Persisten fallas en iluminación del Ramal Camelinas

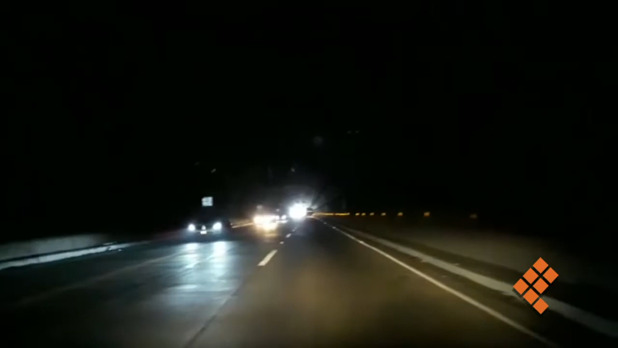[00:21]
su interior se encuentra prácticamente en penumbras, con más riesgos consiguientes. Hasta el momento, la Secretaría de Comunicaciones y Obras Públicas no ha emitido información alguna ni se observa personal que atienda el desperfecto. El ramal fue inaugurado oficialmente el 1 de noviembre del año pasado por el gobernador Silvano Urioles Conejo y gente de la Secretaría de Comunicaciones y Transportes,